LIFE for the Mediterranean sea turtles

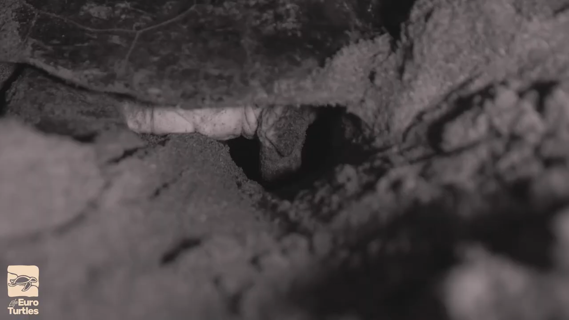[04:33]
Any bright light, any movement or loud noise could make her abandon the nesting attempt and return to the sea.
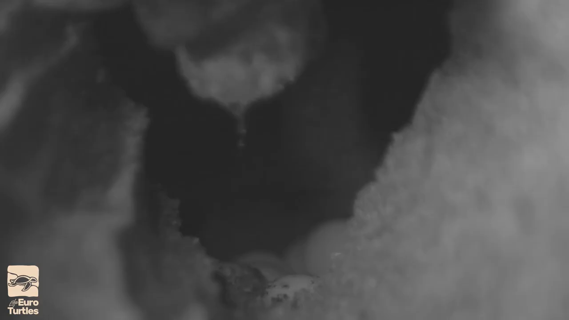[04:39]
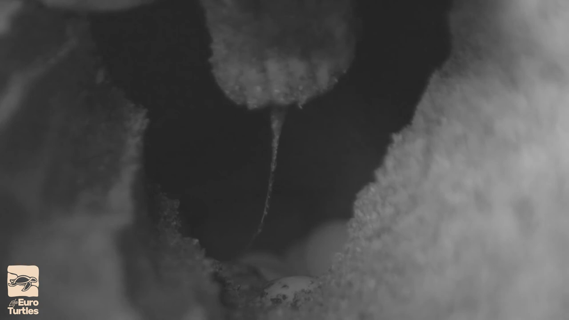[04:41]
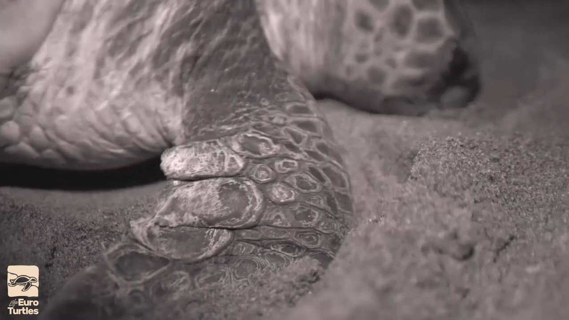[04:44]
Immediately after the last egg is laid, she begins to cover the chamber.
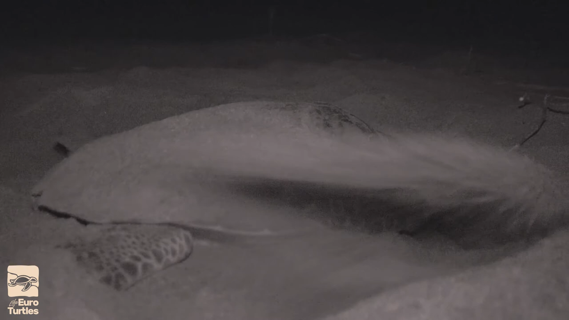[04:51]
She then camouflages its location by throwing the sand over the nesting site.